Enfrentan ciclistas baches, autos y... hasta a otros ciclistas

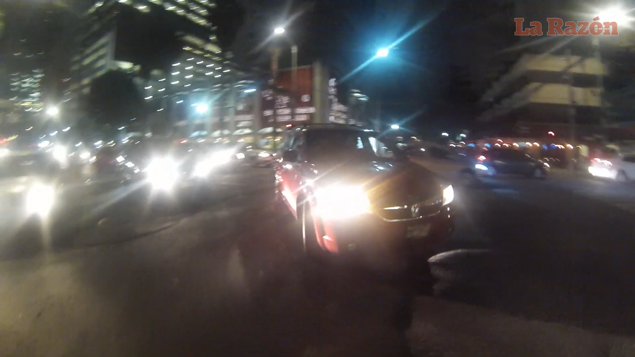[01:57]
En un recorrido realizado por la razón en la que es quizá la vía ciclista más transitada de la Ciudad de México y que conecta el Bosque de Chapultepec con el centro,